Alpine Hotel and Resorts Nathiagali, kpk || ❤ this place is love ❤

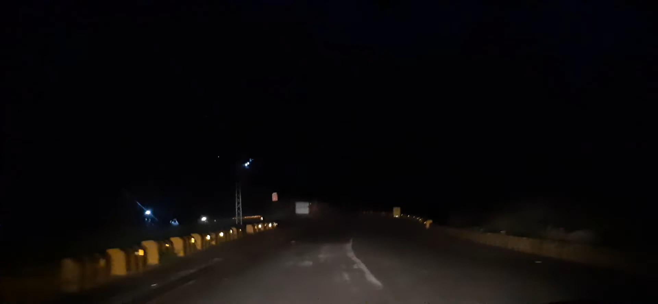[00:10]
لائٹس ہیں اور ہم جو مری سے واپس جا رہے تھے تو دھن نہیں تھی بلکل بھی
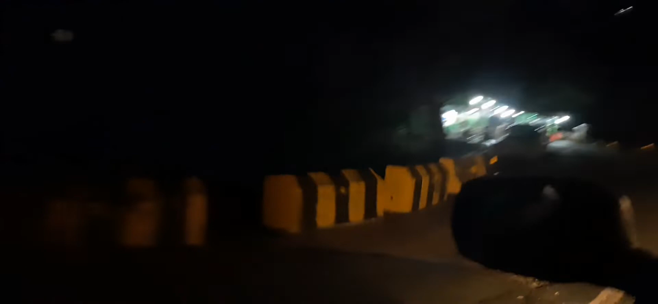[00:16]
مطلعہ صاف تھا اور بہت روشنیاں تھی تو میں نے کہا چلے آج آپ لوگوں کو
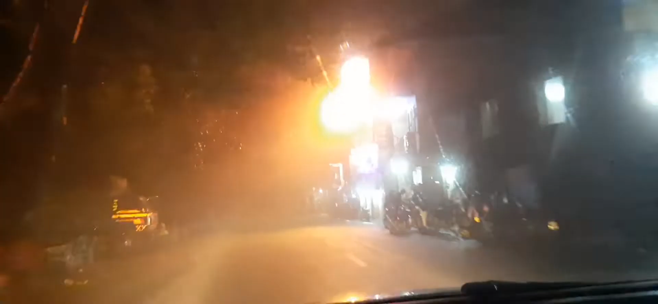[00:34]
لائٹس آن ہوتی ہیں ہوتیلز کی بھی ہوتی ہیں تو بہت اچھا اور پیارا سا منظر مطلب پیشکاری ہوتی ہیں تو مجھے بہت اچھا لگا
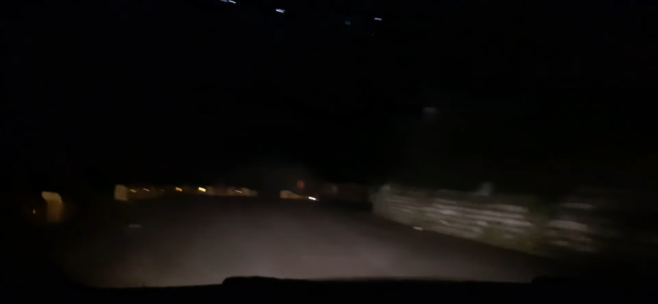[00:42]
میں نے کہا چلیں یہ تھوڑا تھوڑا سا میں اپنے یوٹیوب فیملی کے ساتھ بھی شیئر کر دوں اور خاص کر یہ جو مری کا جو حسن ہے یہ خاص کر یہ جو آپ کے کالین لٹکے ہوتے